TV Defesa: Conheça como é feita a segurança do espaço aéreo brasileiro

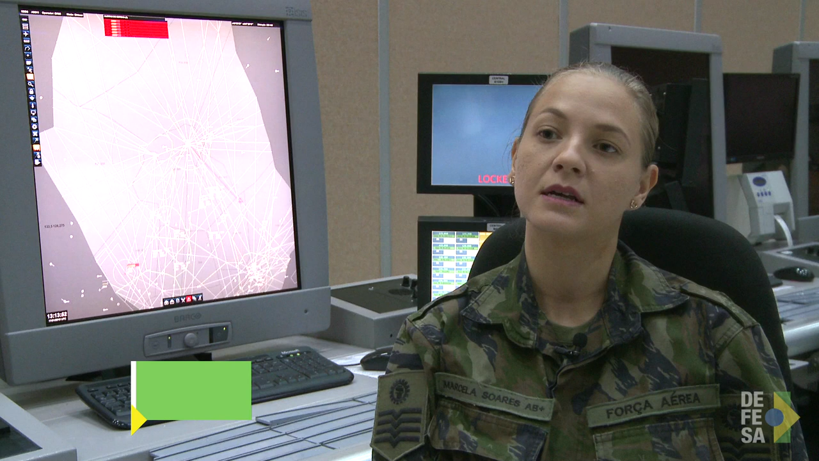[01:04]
Controlar voos fazendo a separação, podendo guiar também, ou então através, se ele precisar de efetuar um desvio meteorológico, a gente também pode efetuar essa separação, se tiver alguma aeronave na rota dessa outra aeronave. E a nossa importância é poder guiá-lo até o destino dele. Para que todos possam decolar e pousar de maneira segura,